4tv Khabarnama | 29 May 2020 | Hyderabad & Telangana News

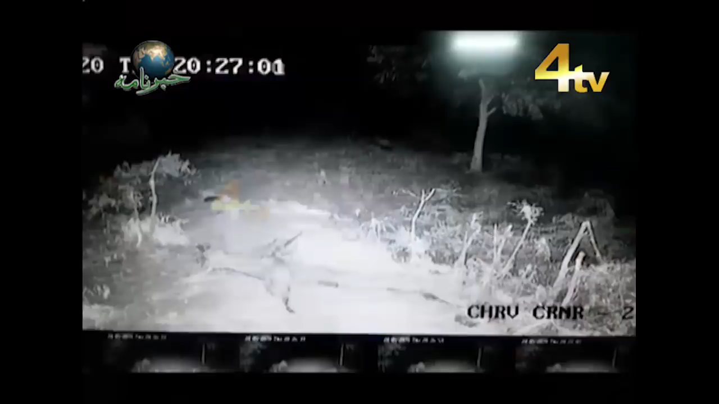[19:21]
راجندر نگر میں واقعہ اگریکلچر یونیورسٹی کے پاس ایک بار پھر چیتے کے نظر آنے سے خوف و دہشت کا ماحول دیکھا گیا ہے چیتے کی چہل خدمی کا ویڈیو وائرل ہوا ہے اس کے ساتھ ہی مخام عوام بالخصوص یونیورسٹی کیمپس میں مقیم سیکیورٹی عملے کو چوکس دیکھا گیا پولیس کو بھی اس کی اطلاع دی گئی ہے پولیس نے مخام عوام کو چوکس و محتاط رہنے کا مشورہ دیا ہے بازر ہے کہ چند دن قبل ہی کانٹے دھن میں چیتا لبے سڑک بیٹھا ہوا پایا گیا تھا لیکن وہ پولیس زوہ کام اور میک میں جنگلات کے عملے کو چکمہ دے کر نکل گیا بعد میں یہ